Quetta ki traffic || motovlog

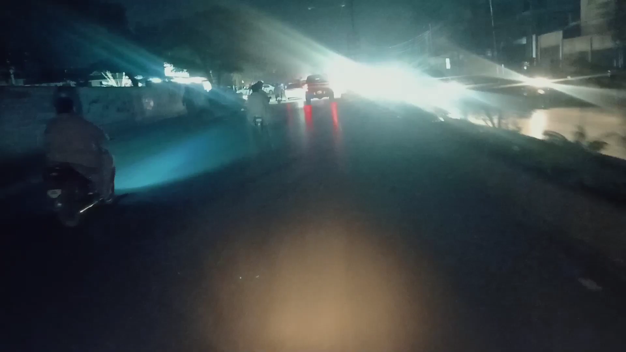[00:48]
चलें जी, देखें वो बाइक वाला क्लोजिंग। लो जी, आप भी आ जाएं।
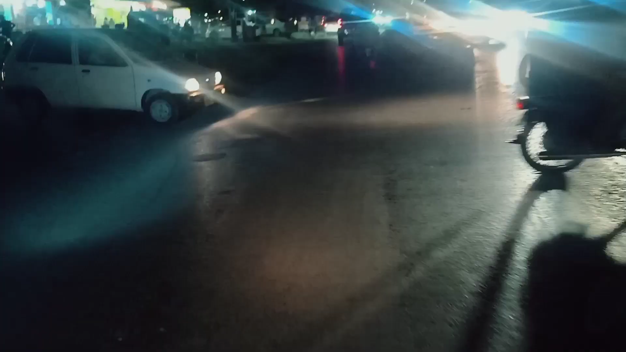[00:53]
थैंक यू रास्ता देने के लिए, वरना भाई आगे ले आते हैं।
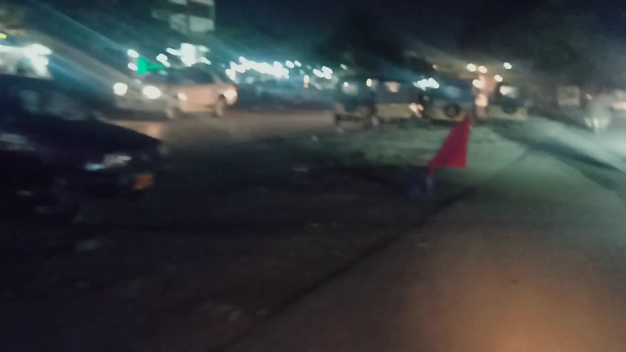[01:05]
लो जी, रानी पेट्रोल का बैग, यहाँ पे रानी पेट्रोल मिलता है।
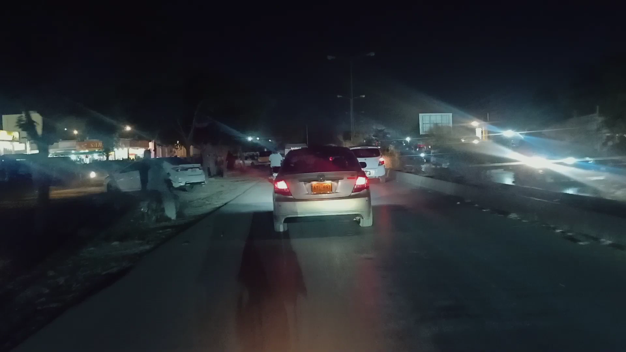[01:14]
पाकिस्तान के वैसे तो मुख्तलिफ मुख्तलिफ शहरों में मिल जाता है रानी पेट्रोल, लेकिन हाँ बकरा मंडी शुरू।
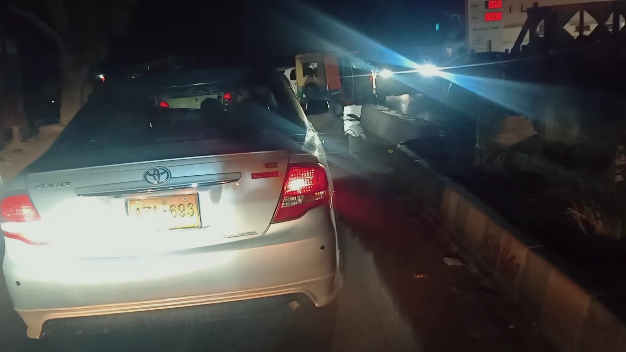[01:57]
चलें भाई, चले भाई, हमें रास्ता दे दें। अल्लाह करे आप सारा दिन सारी रात यहीं पे खड़े रहें।
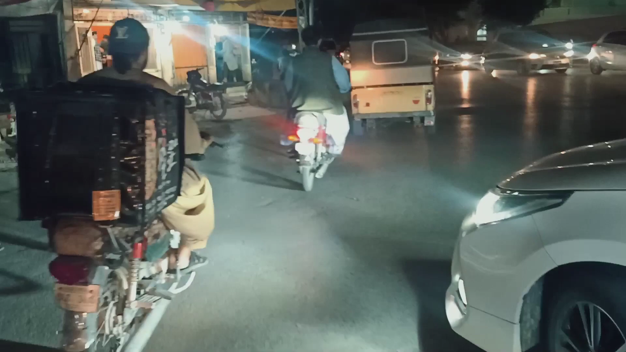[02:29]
पागल ऐसे छोड़ दिया तूने, मार देना था।
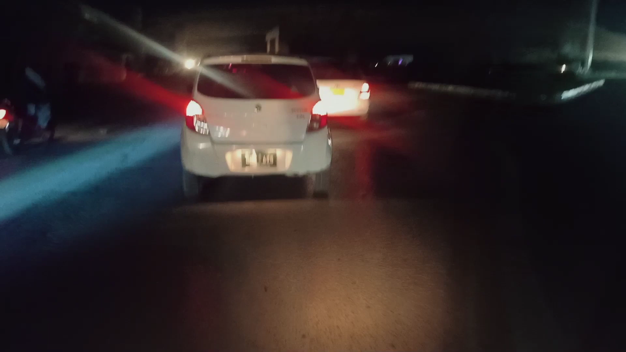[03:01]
ओहो सरकारी गाड़ी, वाह वाह कल्टर जनाब, आई थिंक 21 लाख समथिंग।
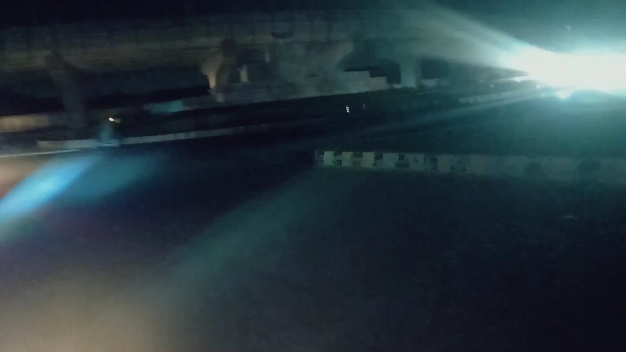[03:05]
या
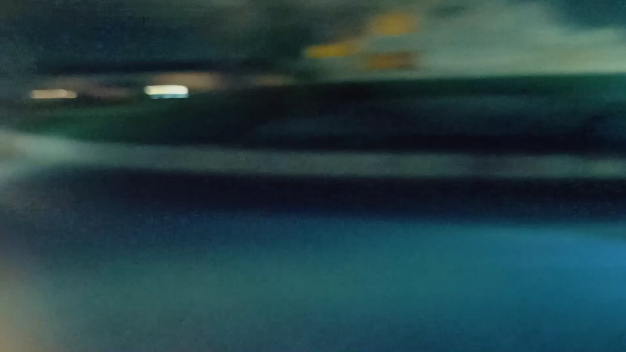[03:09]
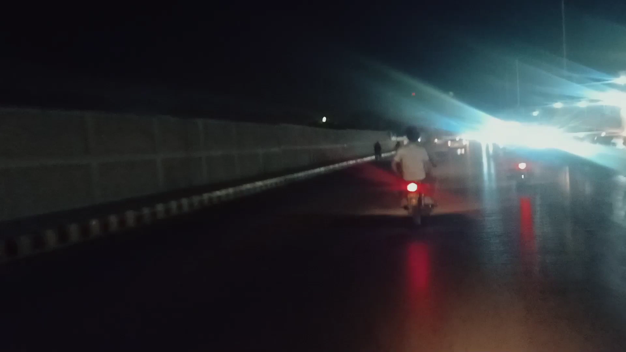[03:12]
सर कटे बाबा, ये एक दरबार है जी जनाब, ये आपको नज़र आ रही होगी। तो यहाँ पे अक्सर एक्सीडेंट बहुत होते हैं, तो लोग कहते हैं कि जी ये जगह बहुत भारी है,
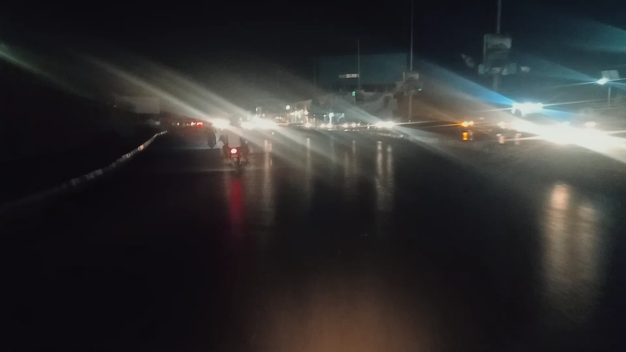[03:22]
और इसमें मेरा दोस्त मुबशर भी बहुत बुरी तरह गिरा था, उसकी जो तशरीफ है वो तक छिल चुकी थी।
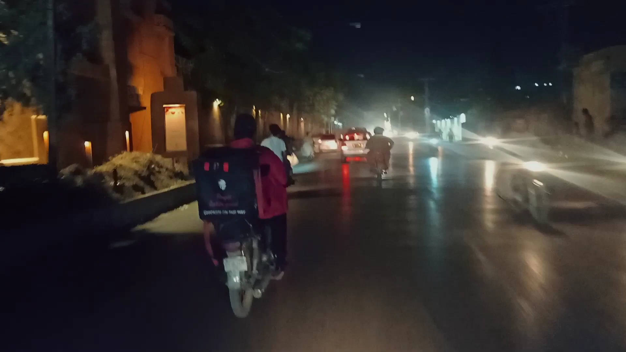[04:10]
ये तो अभी असल में रोड खाली है और रश नहीं है, इस वजह से इजी पीजी ये सब चल रहे हैं।
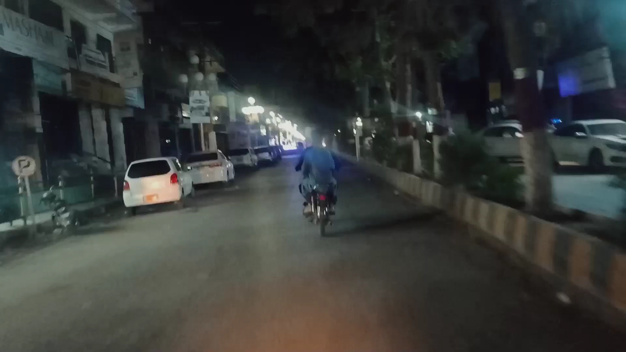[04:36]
जी ये जो मेन जिनार रोड है यहाँ पे तो भाई आपको कुछ मिलता ही नहीं है, मतलब रास्ता मिलता ही नहीं है,